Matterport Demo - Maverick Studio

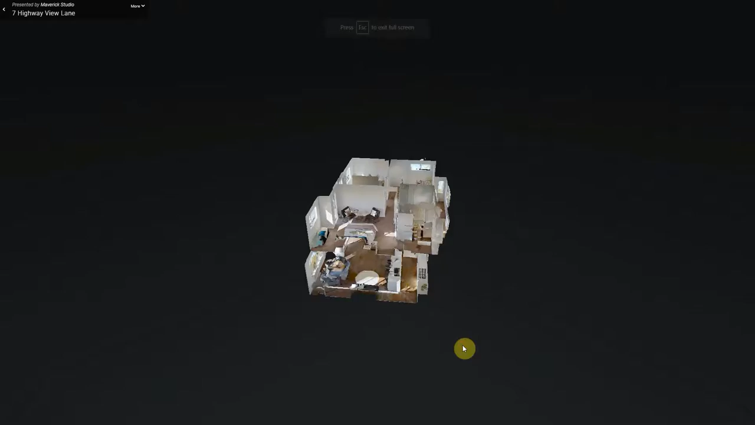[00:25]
Follow me and I'll explain. There are five modes in Matterport.
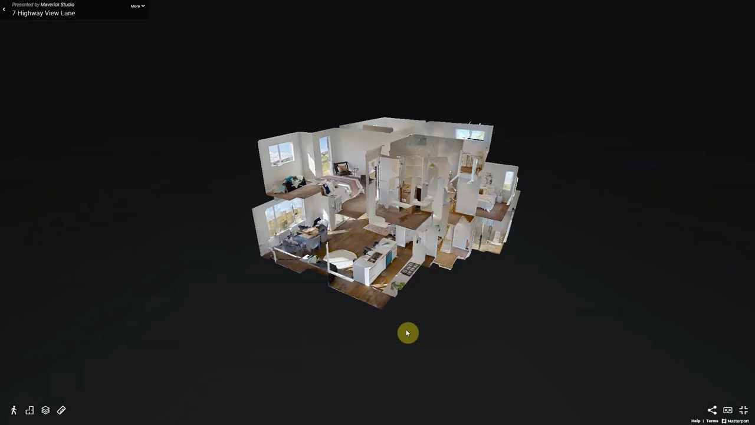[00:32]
Dollhouse, Floor Plan, Floor Selection, Measurement Mode and 3D Space. Dollhouse is exactly what it says it is. You have a full 360 view of all of the levels of the house.
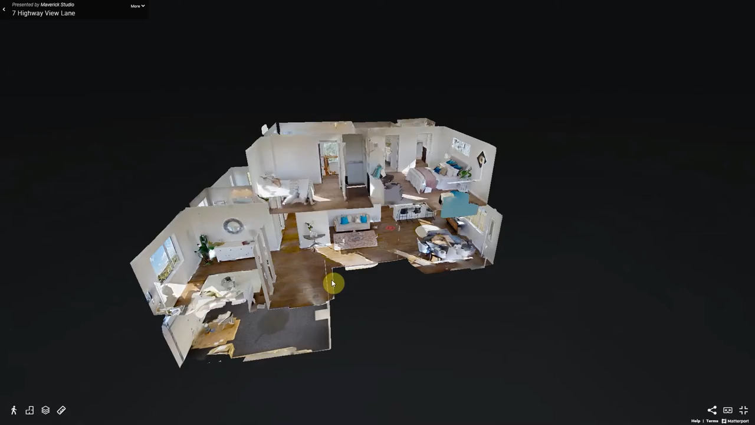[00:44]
A simple click and drag moves you around the house.
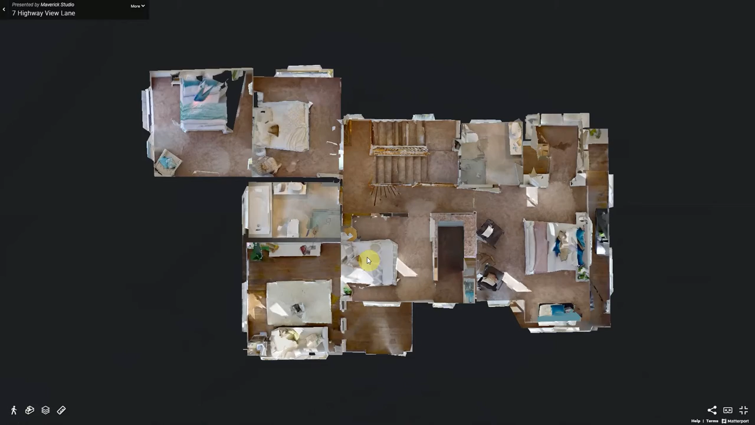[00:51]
The next mode, Floor Plan, gives you a bird's eye view of the floor space. Zooming in and out is also possible. To switch between levels use the third mode, the Floor Selector.
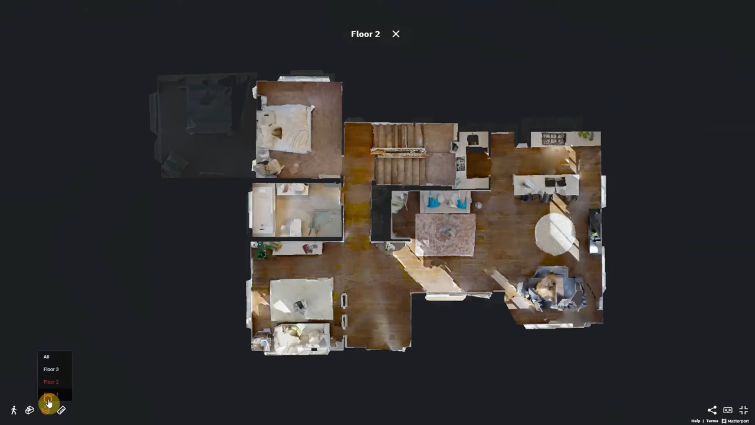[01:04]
The Floor Selector can also change levels in the Dollhouse mode.
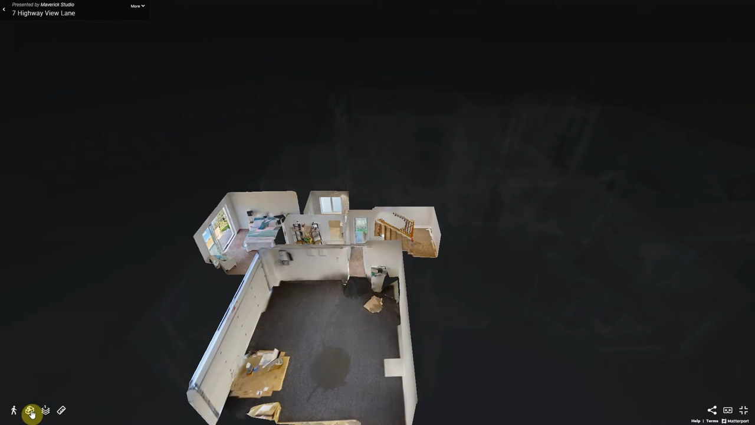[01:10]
And next we have the Measurement Mode.
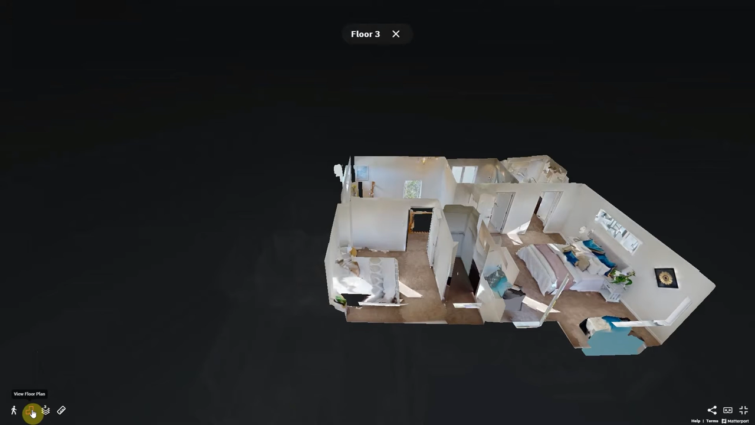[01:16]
In Dollhouse, Floor Plant and 3D Space modes, you're able to measure wall to wall. Simply click on the plus and click where you want to start measuring and click an endpoint. This is perfect to see exactly how big the rooms are in the house.
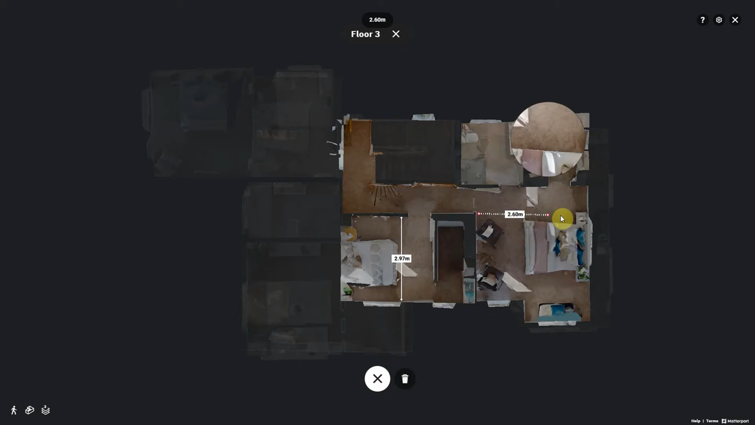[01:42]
And finally, we have the last mode, 3D Space.
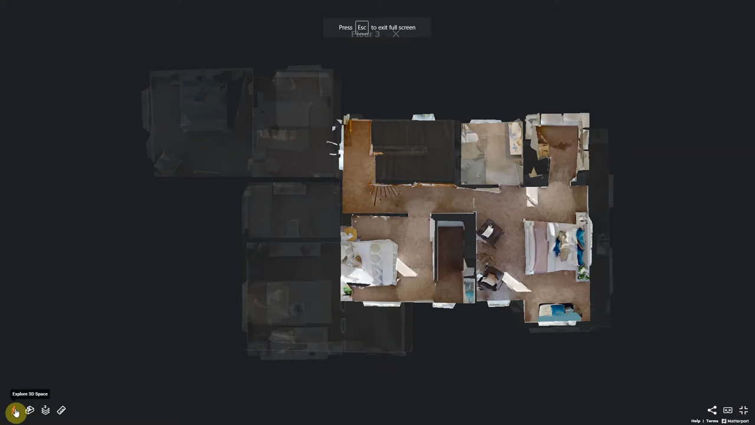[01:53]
This is how all the other modes are possible. We use a special camera to take multiple photos all throughout the house.